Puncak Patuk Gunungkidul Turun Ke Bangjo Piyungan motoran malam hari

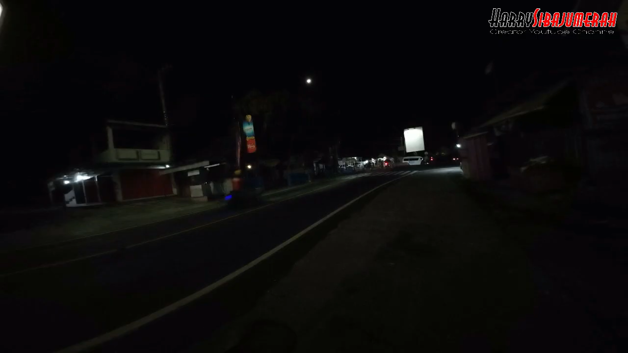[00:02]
Oke guys, part 2-nya di sini kita melanjutkan video yang menaiki patok. Dan sekarang video yang ini menuruni dari patok sampai ke perempatan Piungan. Masih bersama channel Hari di Baju Merah. Dan tentunya motor kesayangan Suzuki Naik
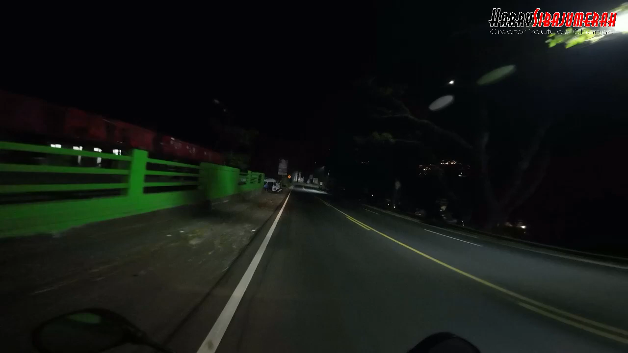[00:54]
Kita kalem-kalem saja. Karena melewati jalan ini itu kalau tidak dimanjakan mata eman-eman. Nek mau ngebut maneman.
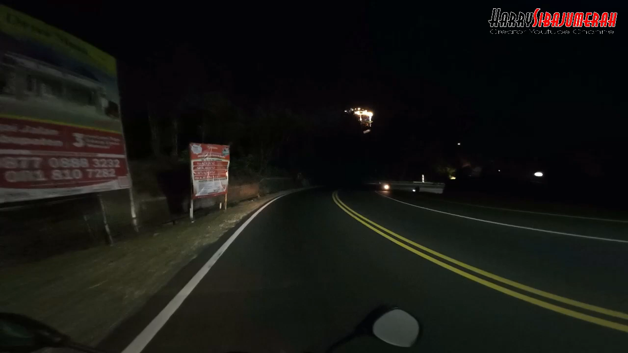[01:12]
Kalem-kalem penting tekan begitu tuh. Sambil menikmati pemandangan dulu. Cakep sekali tuh kalau dari atas ke bawah itu.
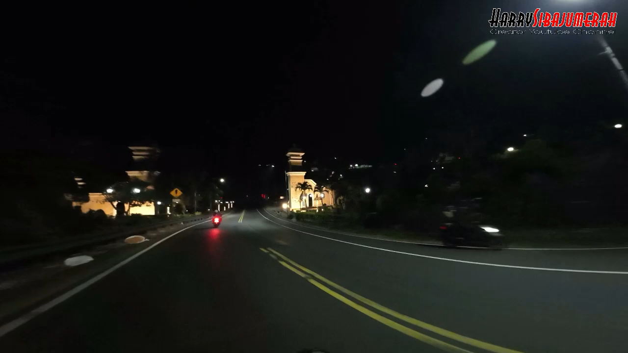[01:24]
Begitu, bro. RTH pintu gerbang SRK SRR opo kayak pisan. Ini taman Gunung Kidul. Tertulis Gunung Kidul Handayani.
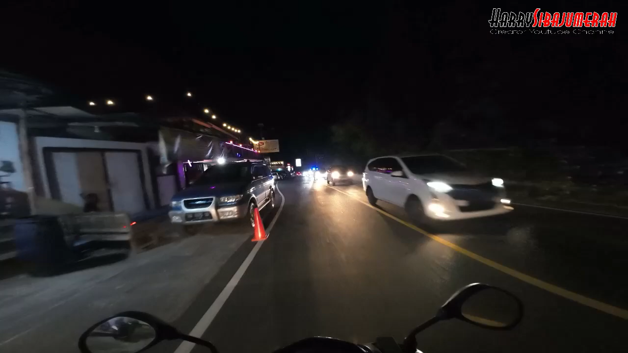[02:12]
Nanti kameranya tak arahkan ke Bukit Bintangnya. Jadi kita bisa melihat lampu-lampu di bawah itu seolah-olah kita di atas bintang, bro. Mulai dari sini, bro.
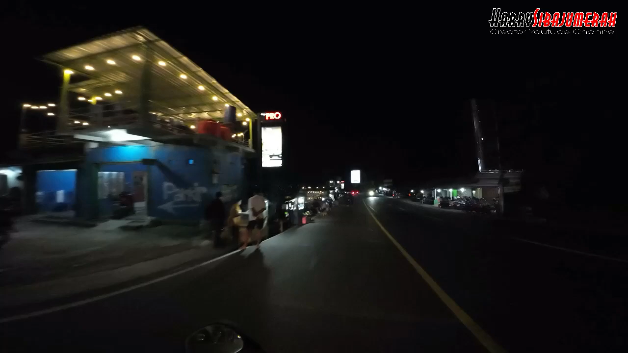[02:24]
Nah, gitu, bro. Cakep banget, bro.
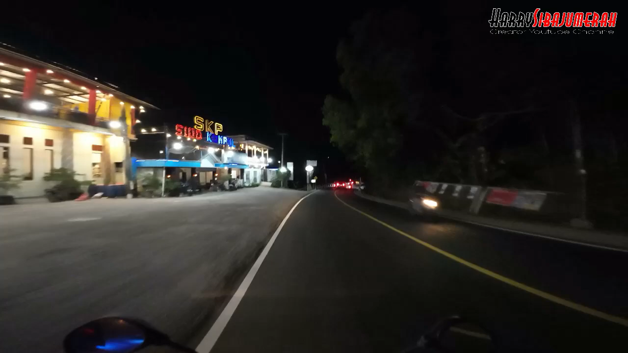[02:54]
turunan patok sampai Piungan, bro. Tuh, bro, cakep banget, bro. Sumpah bener, bro, cakep, bro. Pemandangan itu loh istimewa sekali, bro. Mantap.
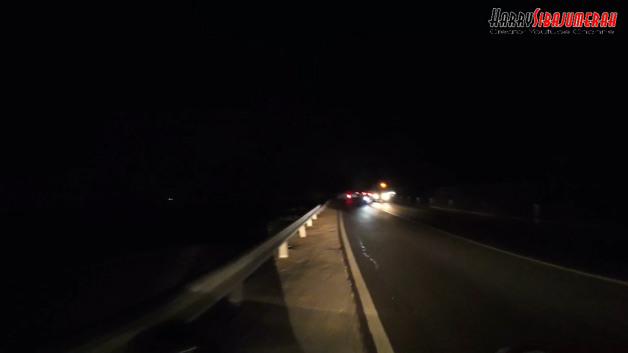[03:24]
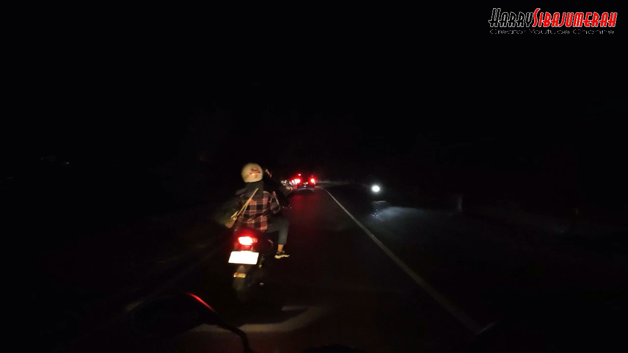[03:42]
Kalem saja, bro, biar mobilnya itu maju lagi, biar pandangan kita luas. Tapi ya malam kayak gini ya gambarnya ya seperti ini. Tapi semoga saja tetap bagus, masih layak lah untuk dinikmati.
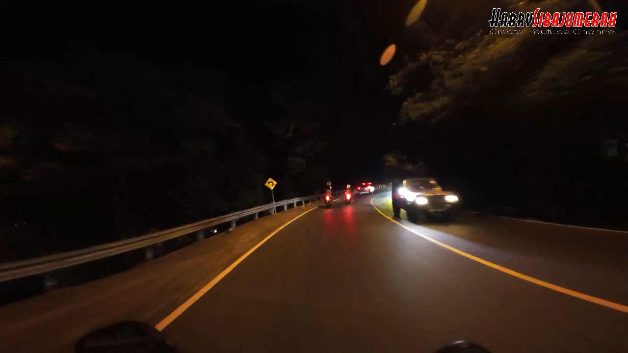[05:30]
Nah ini Bokong Semar yang tadi saya bilang, kalau dari atas seperti ini bro, Bokong Semarnya bro. Nah seperti ini bro, Bokong Semarnya bro. Dilanjut, ketika turun Bokong Semar, kita bisa melihat area bawah masih gelap-kelip, lampu di bawah.
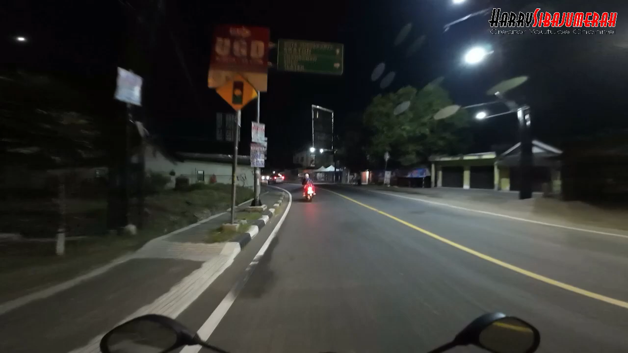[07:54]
tapi ini pertigaan. Ini sebenarnya perempatan pertigaan tuh yuk. Yang jelas Banjo Piungan. Nah, kita sudah sampai di Banjo Piungan guys, kita sudah menikmati turunnya dari Patok sampai Banjo Piungan guys.